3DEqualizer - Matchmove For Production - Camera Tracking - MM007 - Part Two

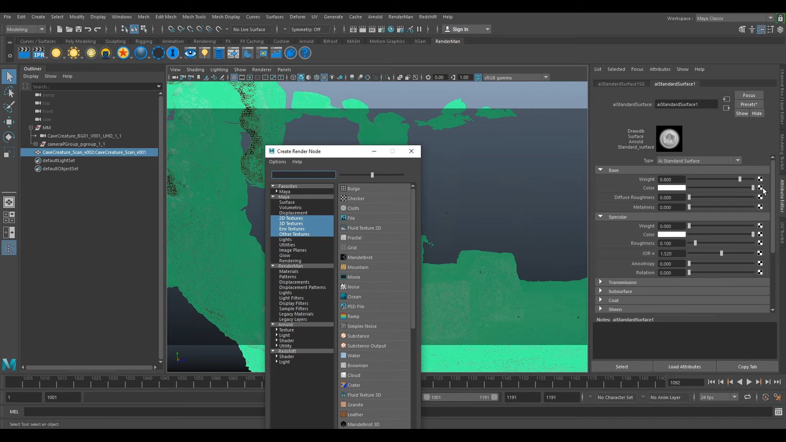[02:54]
Arnold on standard surface and we want to turn off our specular and change our colour. If we go to this our colour box here and then click on file we can then bring in our texture if you wish to do so
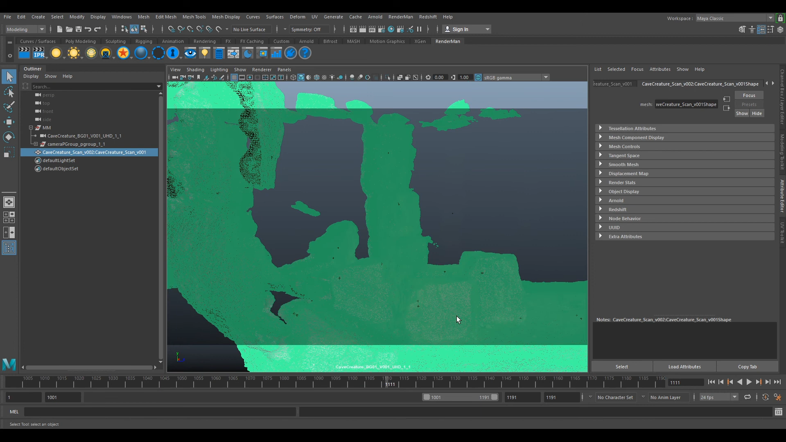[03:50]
and you can change this to your shadow map and it will look perfect on your rocks